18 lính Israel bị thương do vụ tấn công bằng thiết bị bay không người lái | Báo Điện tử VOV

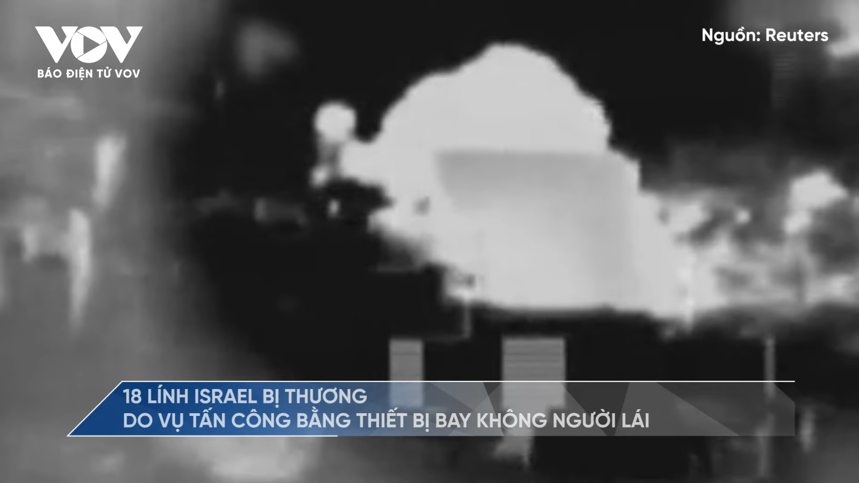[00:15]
vụ tấn công xảy ra vào sáng sớm cùng ngày ở phía bắc cao nguyên Golan và hiện chưa rõ nguồn gốc của thiết bị bay này.